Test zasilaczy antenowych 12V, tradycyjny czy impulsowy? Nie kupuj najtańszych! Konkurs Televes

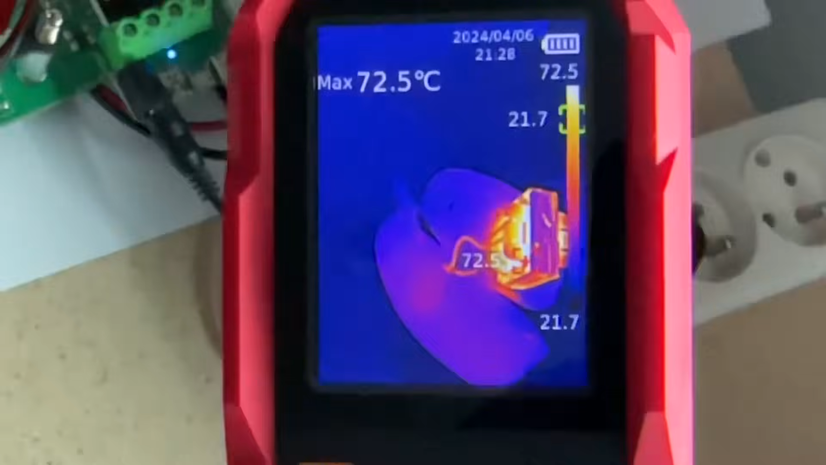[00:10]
On screen: max 72.5°C
Zobaczymy jak mocno nagrzewają się tańsze i droższe zasilacze bez i z obciążeniem.
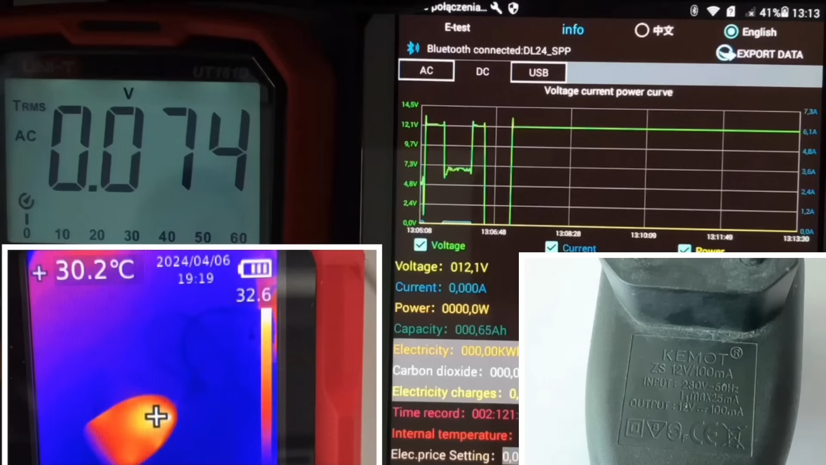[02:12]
On screen: spot 30.2°C
Pomiar temperatury to jest dolny lewy róg, natomiast górny lewy róg mamy multimetr podłączony w trybie AC. Ten multimetr będzie nas informował oczywiście w taki bardzo ogólny sposób o tętnieniach zasilacza. Pokrótce, jeżeli podczas stopniowanego zwiększania obciążenia zasilacza wartości na tym multimetrze będą niskie, takie jak teraz widać, czyli 0,04 coś tam, to w ogólnym rozrachunku tętnień nie ma.
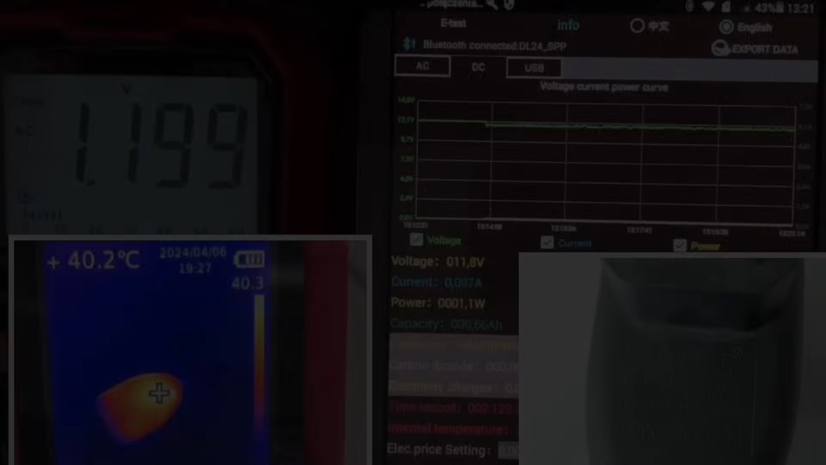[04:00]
On screen: spot 40.2°C
Trzecia, ostatnia faza testu każdego zasilacza to sprawdzenie maksymalnego obciążenia. To znaczy, przy jakim maksymalnym obciążeniu urządzenie się wyłączy. Zaczynamy od 100 mA i stopniowo zwiększamy obciążenie. Tu akurat w tym przypadku co 10 mA. Na wykresie zielona linia widać, jak przy każdym zwiększeniu obciążenia następuje minimalne obniżenie napięcia.